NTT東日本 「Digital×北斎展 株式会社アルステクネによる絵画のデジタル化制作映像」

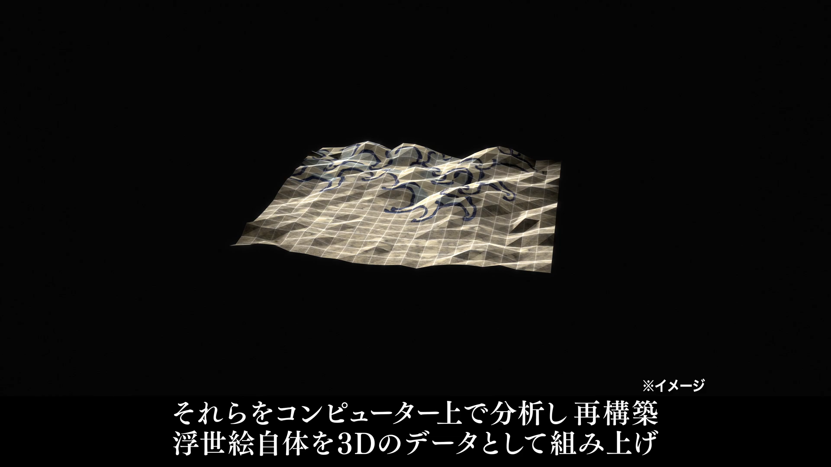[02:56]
The ukiyo-e prints are assembled as 3D data and remastered into ultra-high-definition digital images of 2 billion pixels.